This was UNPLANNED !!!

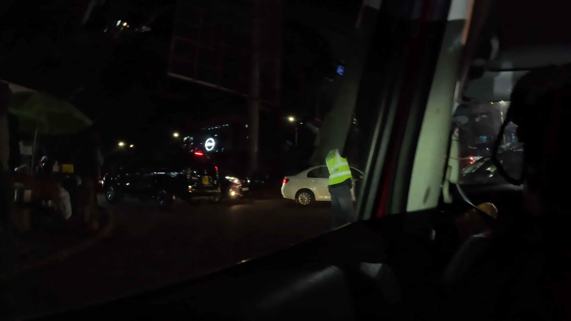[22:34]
At this point, we have someone here controlling traffic, and we also ulipwa kweli ama wanakuanga tu volunteers. Ni kujipea kazi.